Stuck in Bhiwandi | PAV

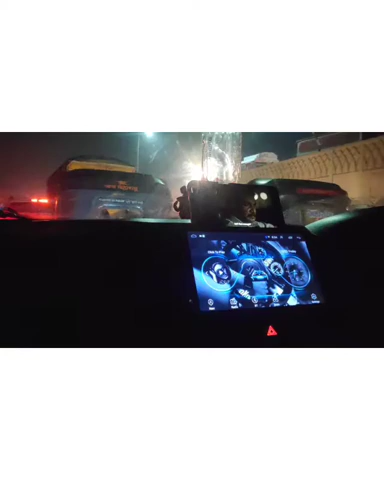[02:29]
माइबी ब्रदर और यह ट्राफिक बस कंटिन्यू ही होता जा रहा है